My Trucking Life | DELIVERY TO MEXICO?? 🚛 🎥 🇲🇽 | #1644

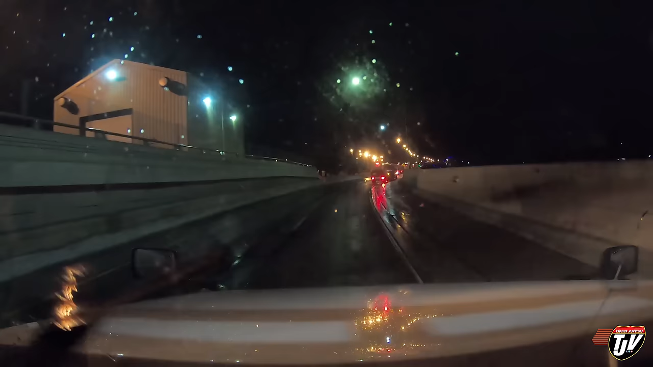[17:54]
Oh, wow, look at this. There's a long line up here just to get onto the bridge. It's actually raining out here.
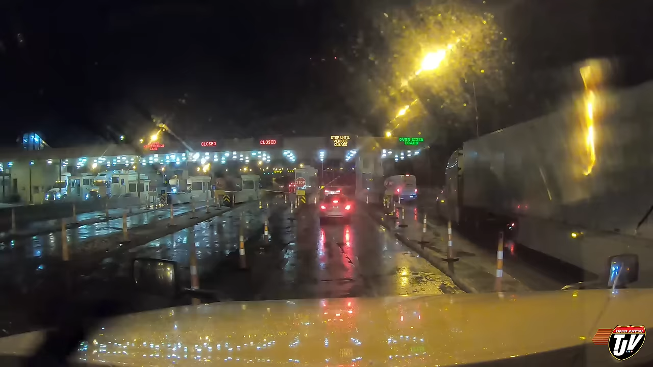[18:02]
That's a pleasant change. Just got to pay for the bridge here first.
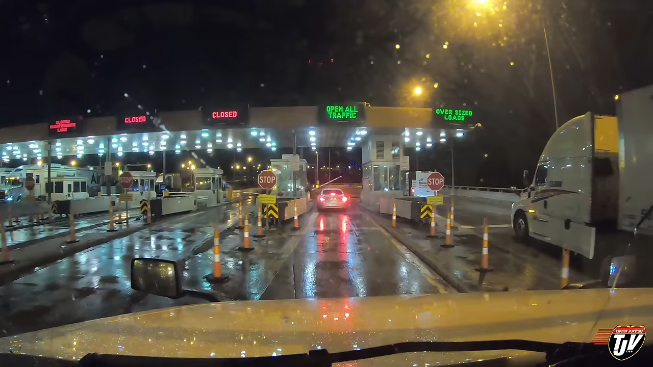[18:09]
This isn't the border yet. Blue water bridge. It even has blue lights on it. Very nice. As soon as we cross this river, we are officially in Canada. I haven't gone over this bridge here in so long. I miss, I said that today already, right? Or was it? I said that today. I miss my old roads.